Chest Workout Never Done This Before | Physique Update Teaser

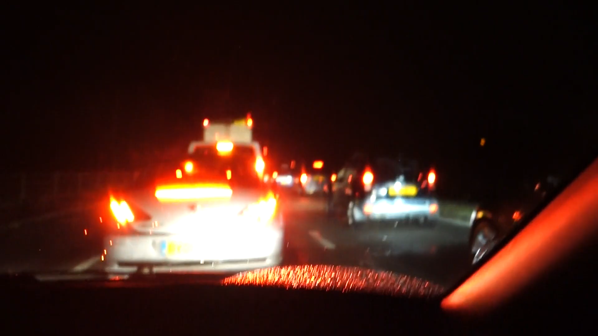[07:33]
I am absolutely starving. I've literally been stuck in traffic for at least an hour and a half like I'm falling asleep.